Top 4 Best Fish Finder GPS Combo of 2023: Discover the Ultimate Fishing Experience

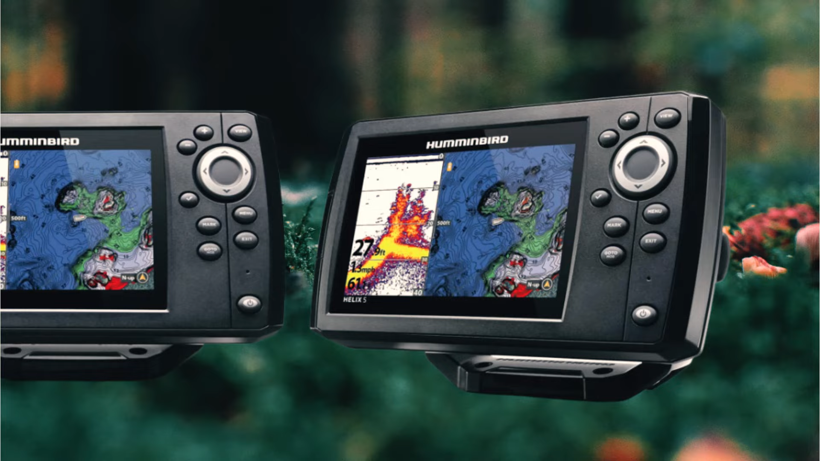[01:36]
It might not ruin all of your equipment for you, but you're not paying a premium price for that luxury either. Number 3.
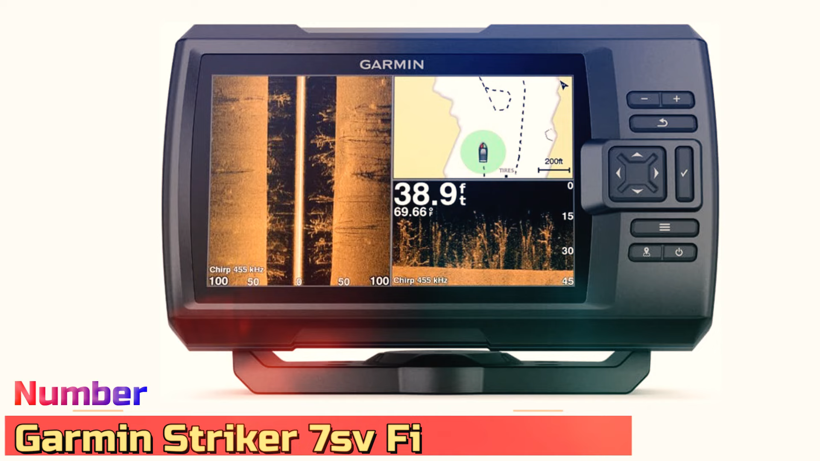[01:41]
On screen: depth 38.9 ft
Garmin Striker 7's Fish Finders Look no further if you want excellent sonar, bright, easily identifiable display, and custom mapping.
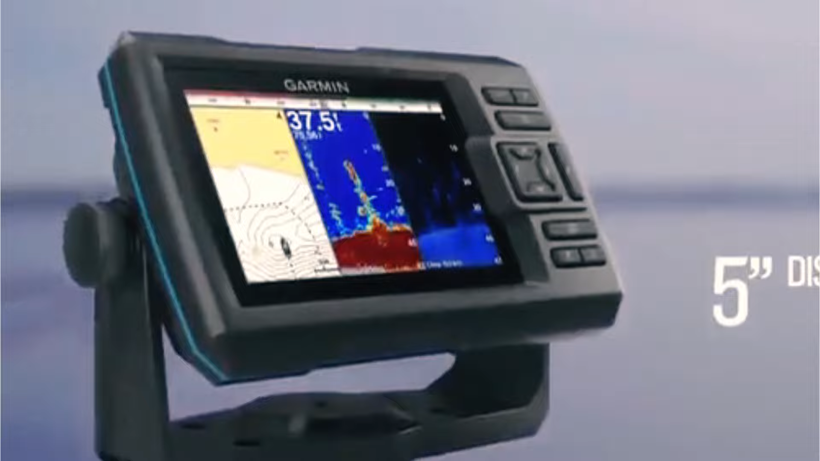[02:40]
The quick-draw feature lets you create maps with one-foot contour lines without having to be a software engineer to figure it out.
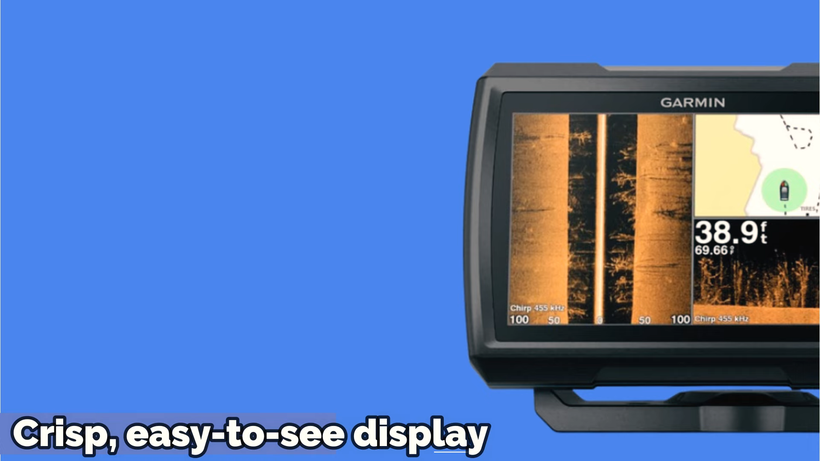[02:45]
On screen: depth 38.9 ft
The only thing you are to do is turn it on, and these Fish Finders take care of the rest.
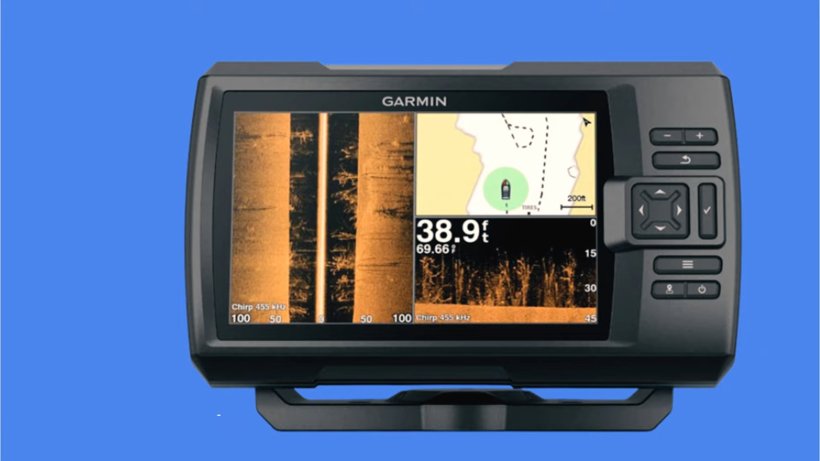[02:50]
On screen: depth 38.9 ft
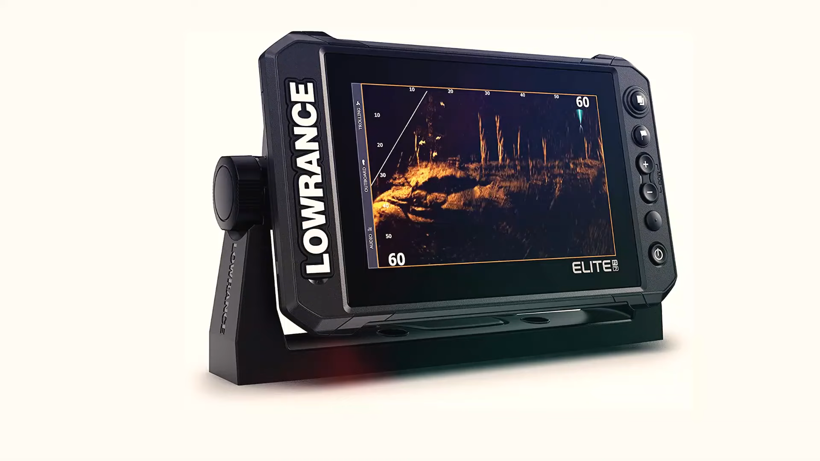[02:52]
Number 2. Lawrence Elite FS 7 Fish Finders The Lawrence Elite Fish Finder GPS combos are designed to allow easy upgrades to the entire lineup of Lawrence tools.
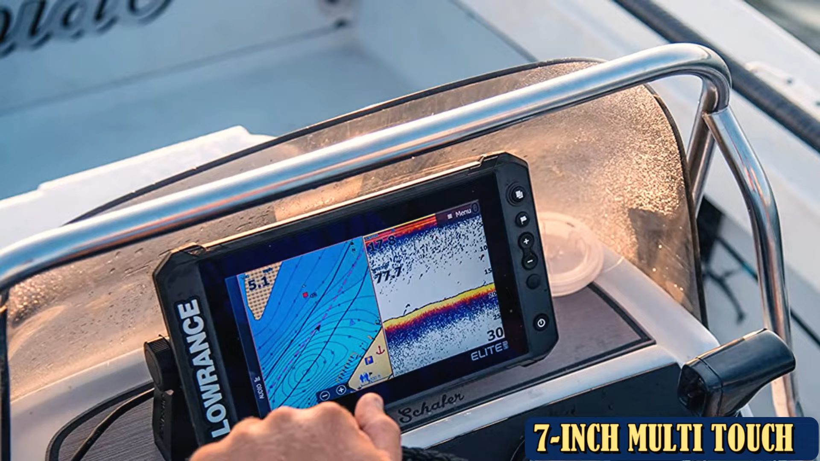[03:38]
Detailed contours are excellent, and the details on the screen are superb.
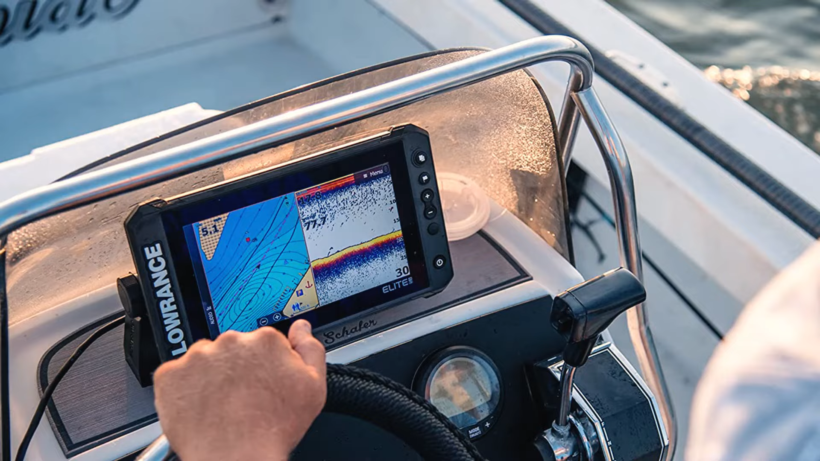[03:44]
I really like the optional feature that detailed fish around cover at the bottom of a reservoir I frequent.
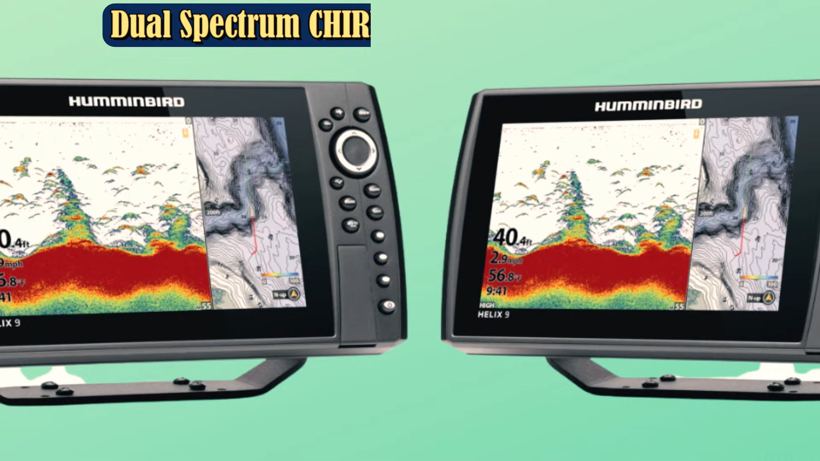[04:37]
Set your Canon down rigors to be controlled by it. Sit back and watch the screen as it takes care of the intricacies of trolling.
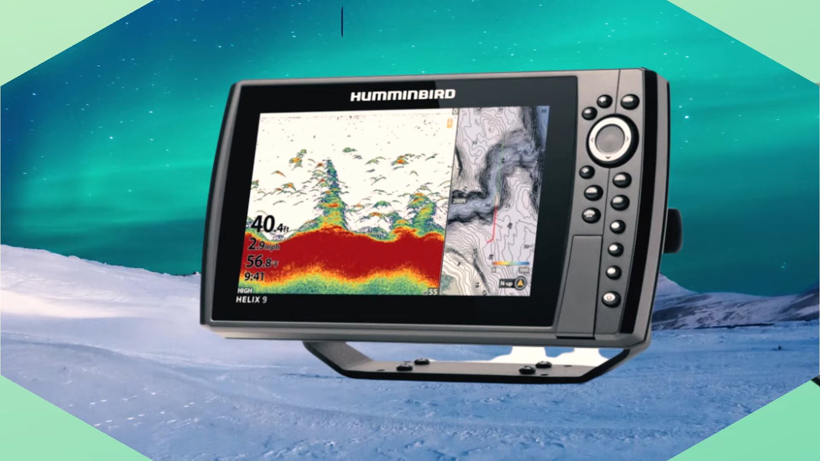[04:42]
On screen: depth 40.4 ft
It offers dual-spectrum chirp sonar capabilities,
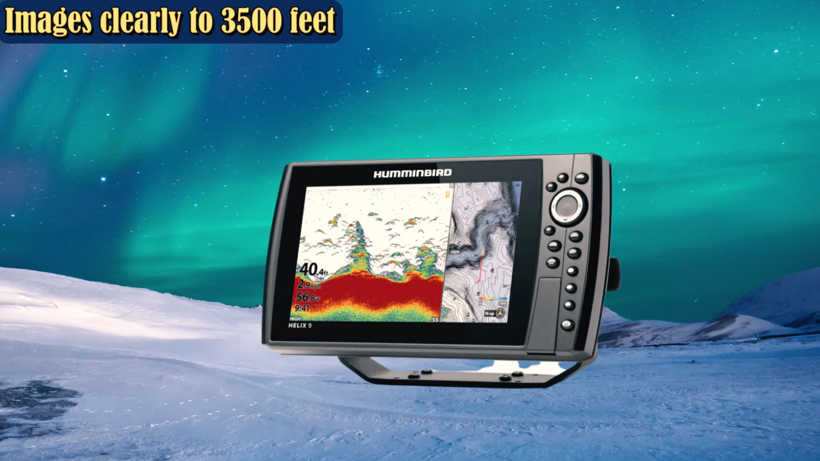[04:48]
On screen: depth 40.4 ft
meaning you can search wide for maximum coverage or narrow for more detailed, narrow-range cover.
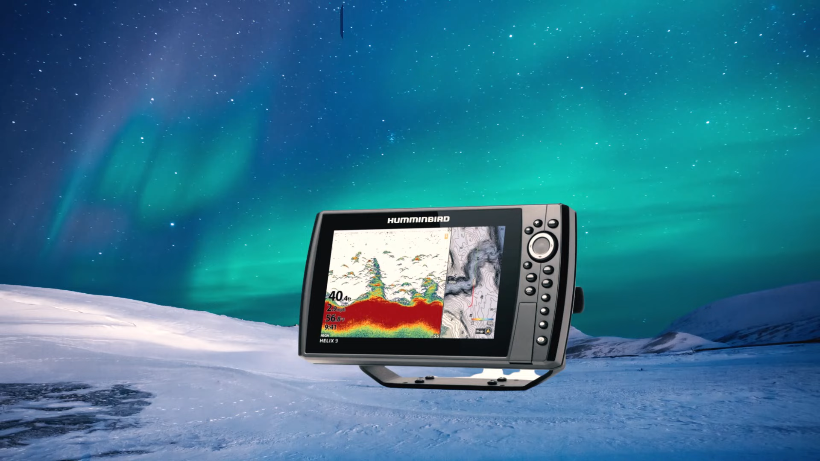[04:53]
Mega-side imaging and mega-down imaging sonar are Humminbird staples that result in a terrific display of the underwater world beneath the surface.